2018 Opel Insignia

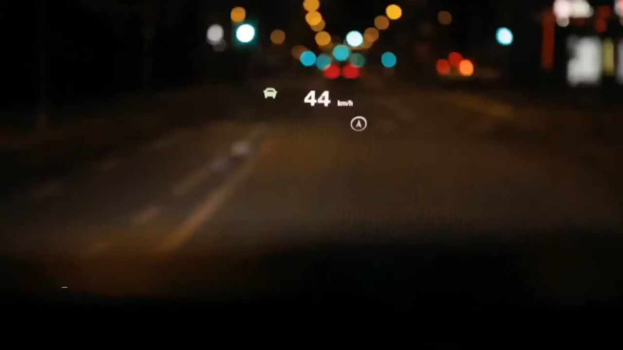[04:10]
The Head-Up Display helps keep your eyes on the road by projecting key information and safety alerts on the windscreen in your field of view.